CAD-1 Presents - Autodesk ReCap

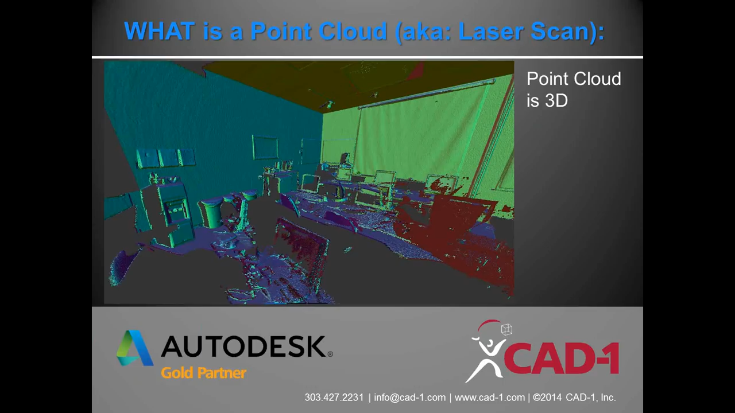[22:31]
And then there's millions of those points. But each one of those points, you can then attach, you know, you can put those into,
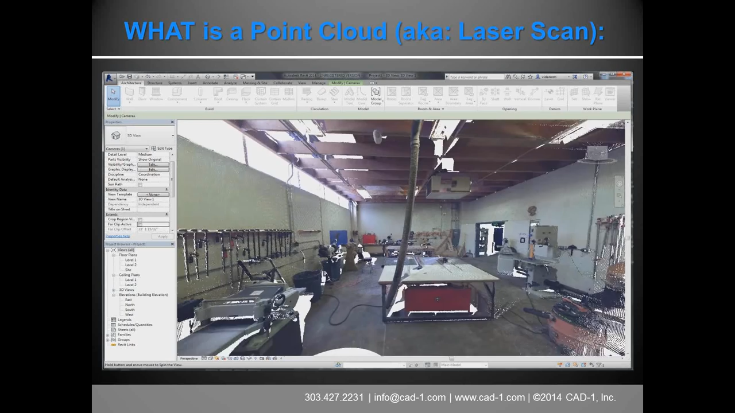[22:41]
say, an Excel sheet or something like that.
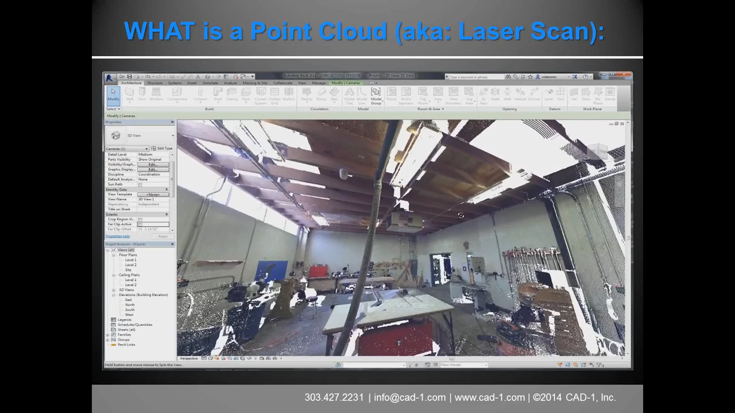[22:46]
And you can attach data to those points as well if you want to. Yeah. Yeah. And being that they are a laser scan, X, Y, and Z, you can do, you can take dimensions off of them. You can take angles. You can show things. You can hide things. You can crop it and prepare it.
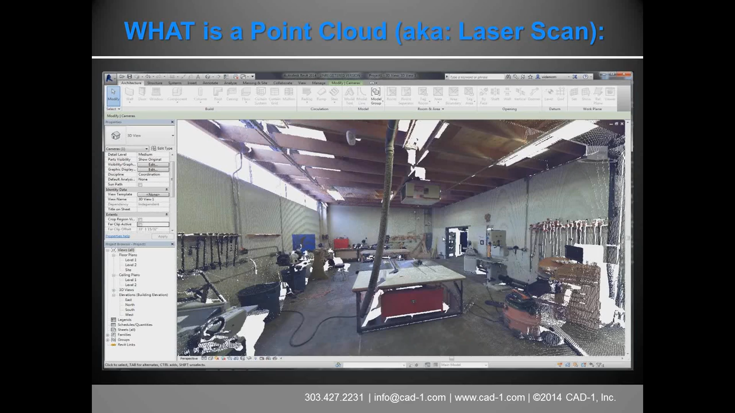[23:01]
You can see this is actually in Revit, this image on the screen. This is another point cloud of Stan with color that has been placed into Revit.
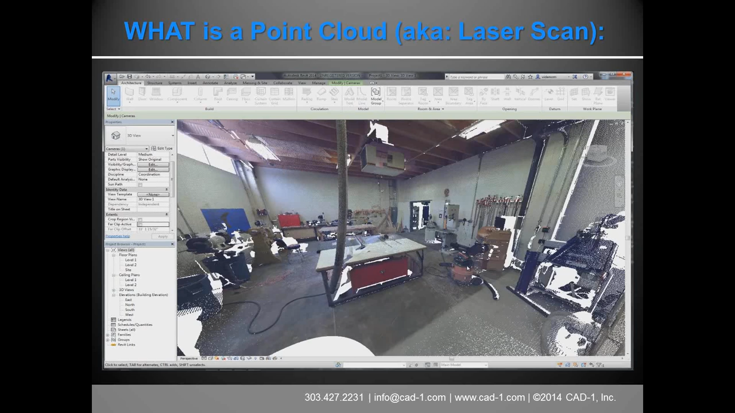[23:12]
So existing conditions are dropped in there just as very, very quickly.
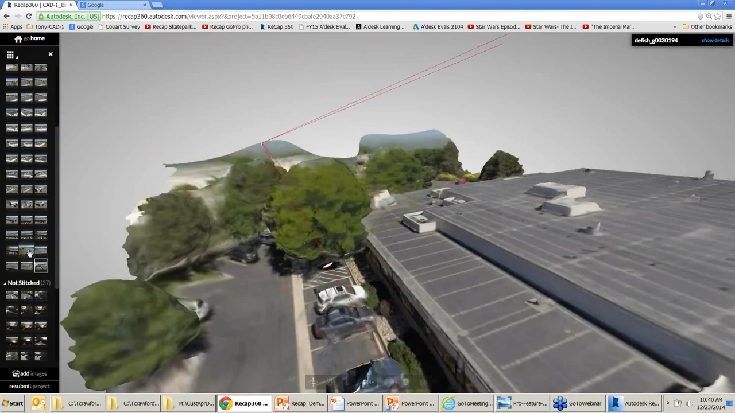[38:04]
You can see the red lines in there. That's the view from this other camera. If I spin it around, there we go. That's what that camera saw.
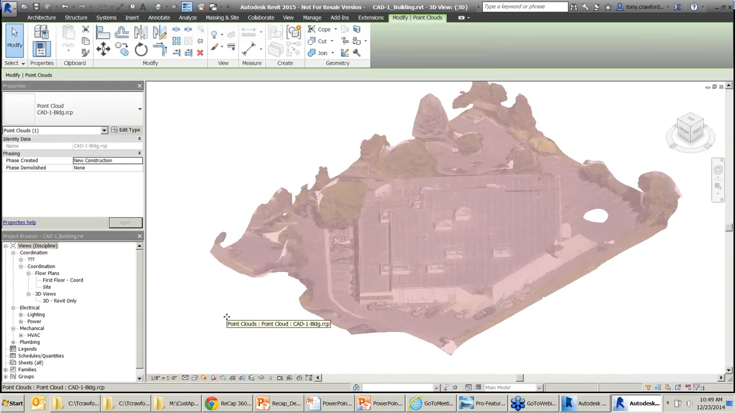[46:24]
The idea you kind of want to do is you kind of want to make sure that you have, I mean, you can take a straight on picture of that wall. And if you can stand back far enough from it, you can get the whole wall in.
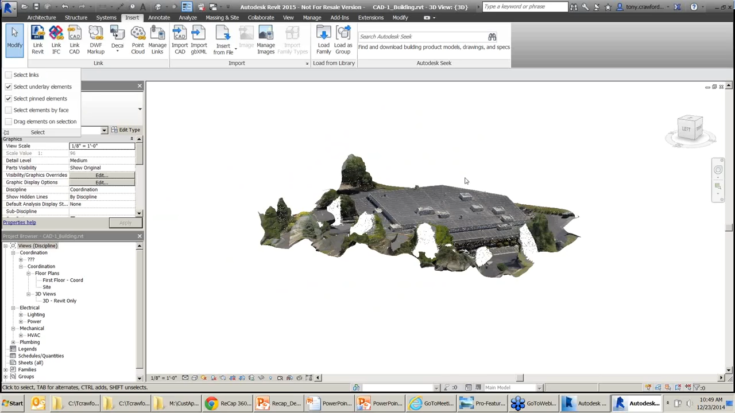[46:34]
Well,
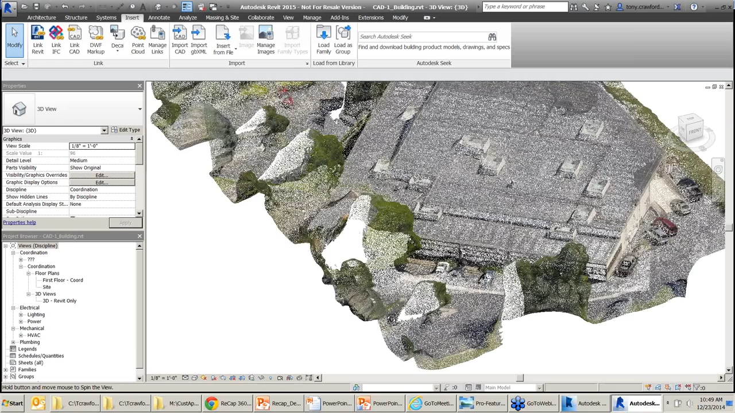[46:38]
what you really want to do is then have enough overlap so that you have at
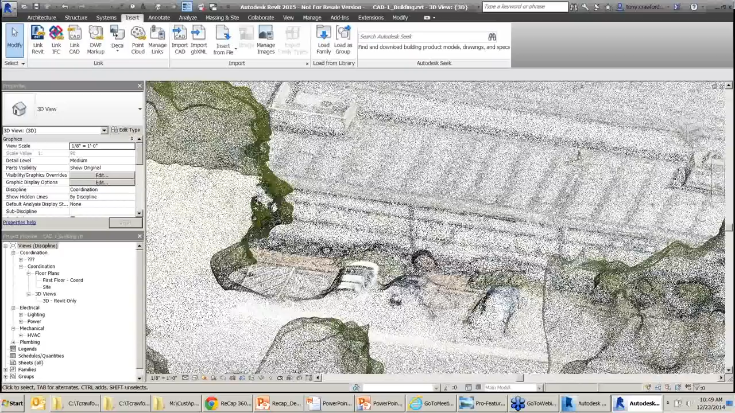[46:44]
least three points that can be stitched together of any given point on that wall.
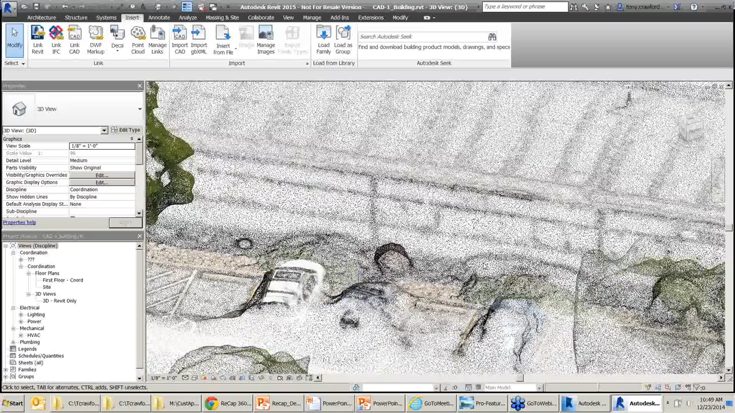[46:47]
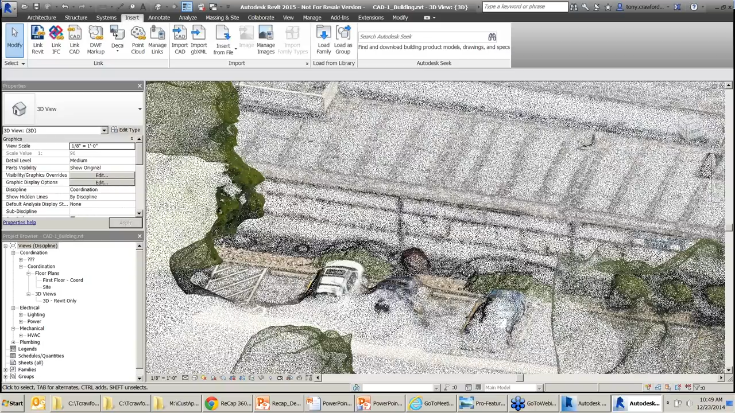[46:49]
So if you've got down in the lower corner of the wall,
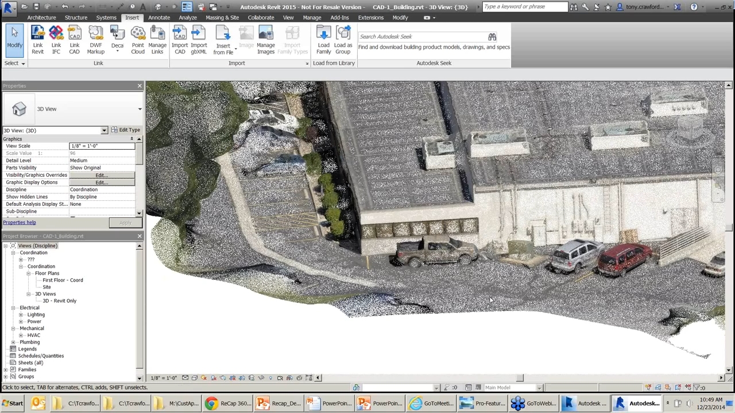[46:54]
you want to have one picture and, you know, maybe straight on and then pan over and take another picture.
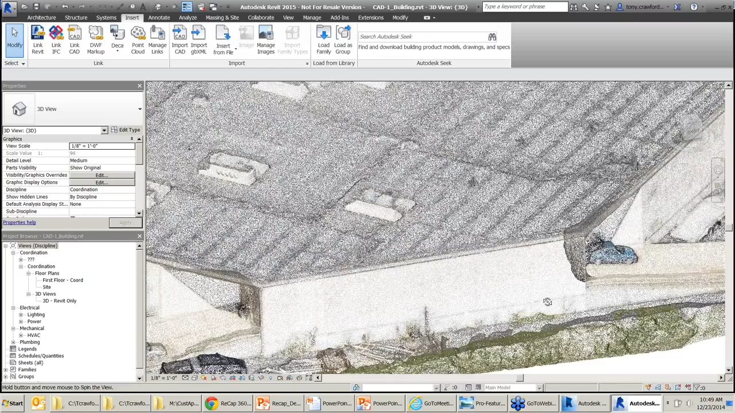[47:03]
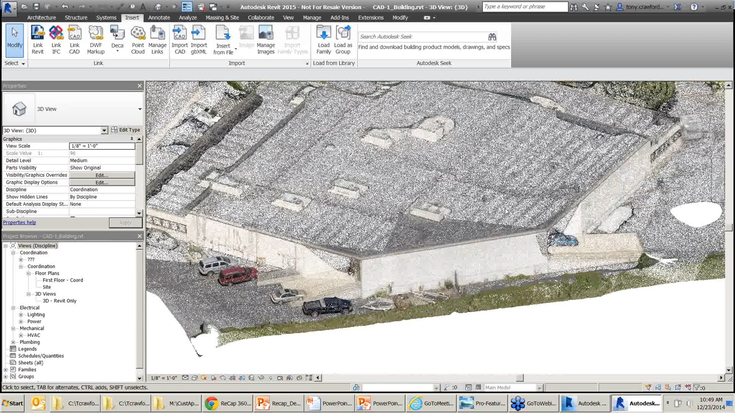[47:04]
You know, kind of skewed around the corner a little bit, but still capturing that one corner,
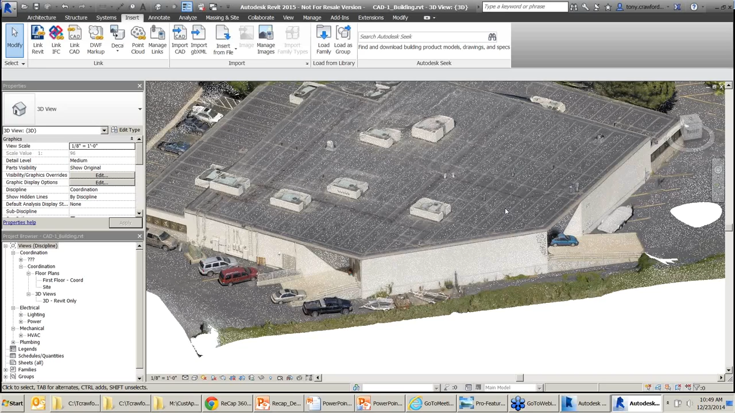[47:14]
maybe one kind of down in the floor and picking up the corner so that essentially you've got something to triangulate on. And basically you want to have that for every potential point. Yeah. So basically you're going to have to do maybe on a 10, a 12 by 8 wall, you're going to have to maybe do, you know, 10, 12, 15 pictures to get that kind of triangulation and resolution.
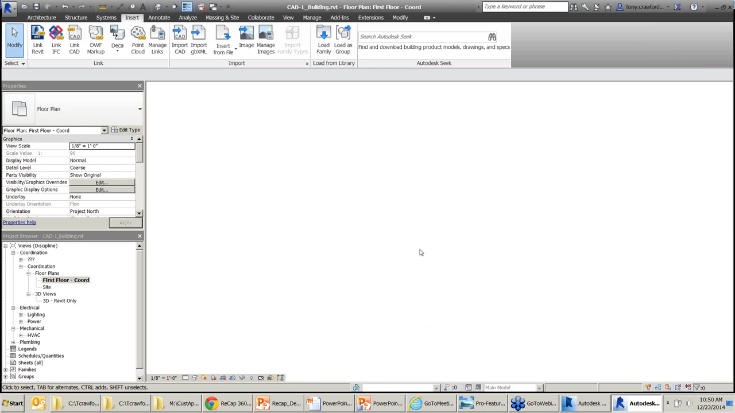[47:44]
So, you know, quite a few. Yeah. You want to make sure you get every single point, every corner, every edge, every spot on the wall in three different pictures or more. Yeah. So this is, I'm in Revit. I'm in a floor plan view.
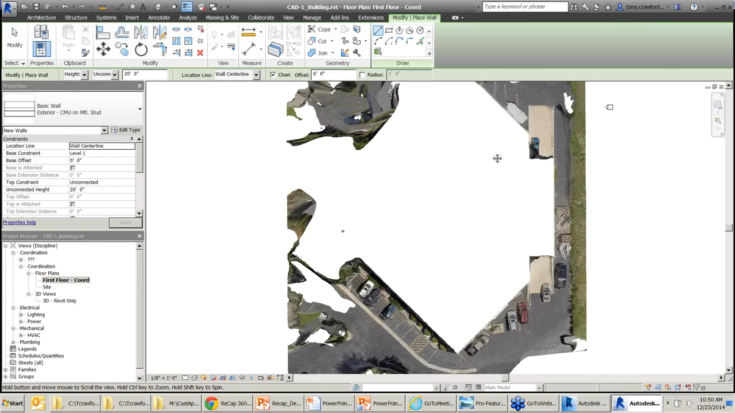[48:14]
I'm looking down. I set my view range to cut out the roof so I can see the outline of this building. I can see the parking lot. I'm going to create a wall. Let's do, do, do, do, whatever exterior. Let's grab somewhere into one. I can start lining up and tracing
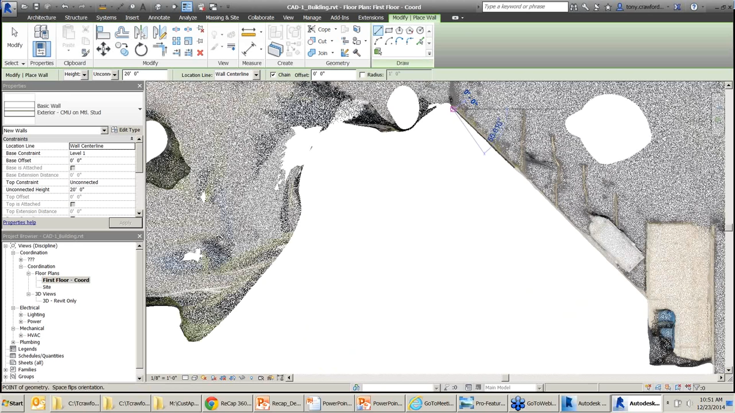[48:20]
where these matching my wall to this point cloud.
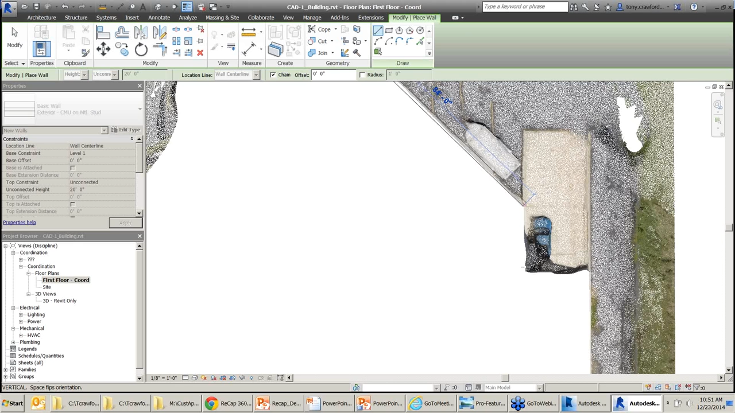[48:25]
And I didn't even, I'm not an architect by the way.
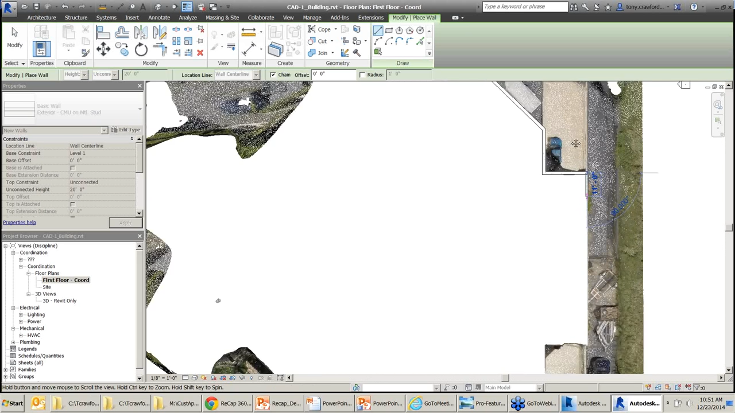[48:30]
I didn't pay attention. The walls are going to be too high. I just went with the default. So they're going up like 20 feet high.
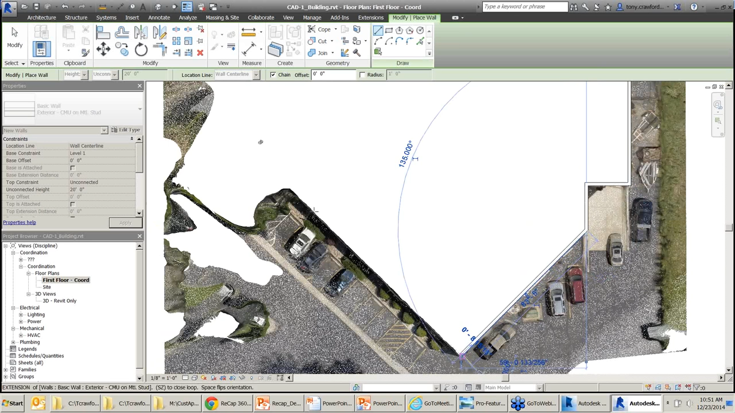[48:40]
But if you use Revit for more than an hour, you know that's really pretty easy to fix. So I put in, I just traced over while I was talking, put in, I don't know, a handful of walls. Let me look back to that 3D view.
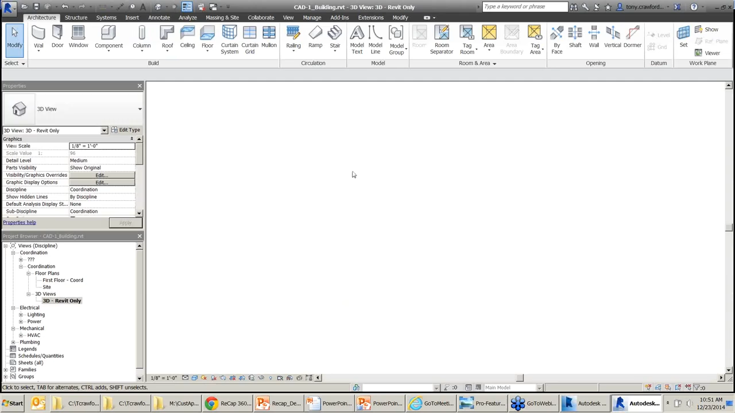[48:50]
And if I go to video,
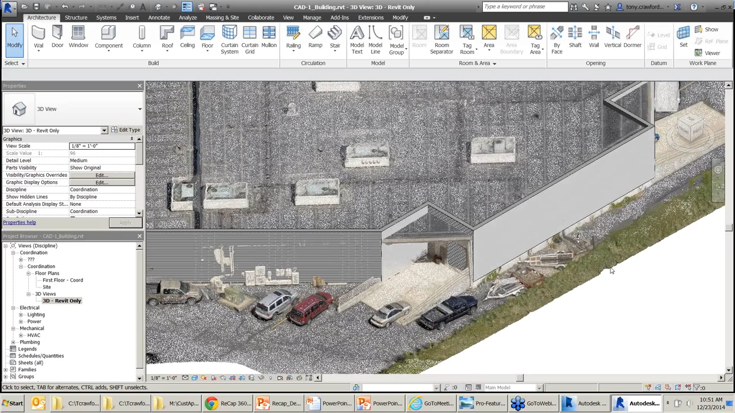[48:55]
you can kind of see my walls intermixing with the scan, with the point cloud.
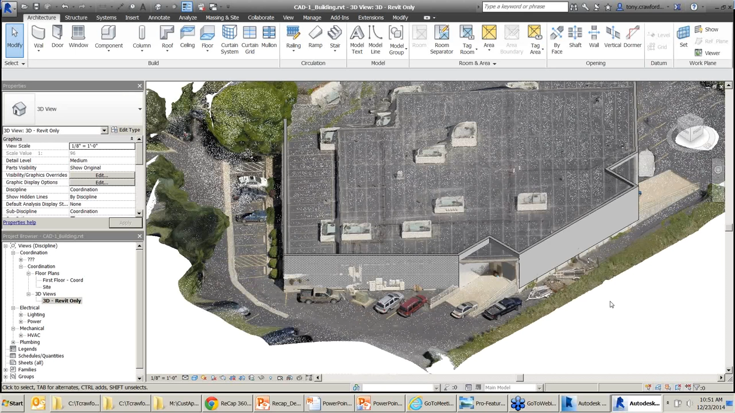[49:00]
Click on the visibility graphics. Now there's an extra tab in here for point clouds.